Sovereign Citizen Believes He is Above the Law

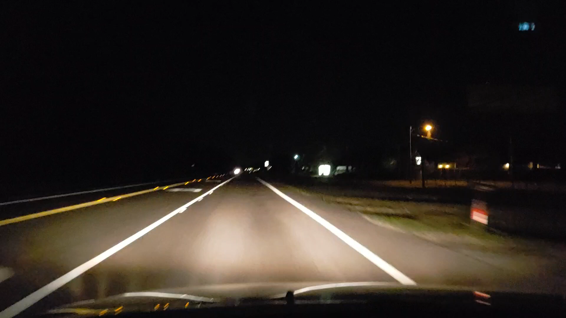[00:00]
Yo, what up everybody? This is two in one day. Two in one day. I just went past the jail. There's a Pasco County Sheriff's Deputy just pulled out right behind me.
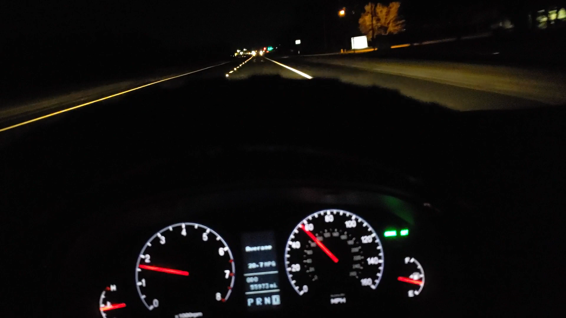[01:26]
Got the cruise control on, as you can see. Yeah, he's picking up on me.
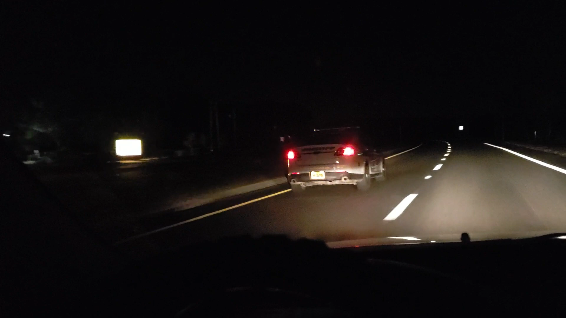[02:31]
You and I, that's a $114 ticket. You're a cop. You're out at night. You're a sovereign citizen. You get to roll around with the headlight out. And you can't even, plus, let's, look, he's drifting. You see that? He just drifted into the turning lane. Wow, dude. This dude's like drunk or something. And another thing they love to do to you is, if you get your little headlight, your little lamps that illuminate your license plate,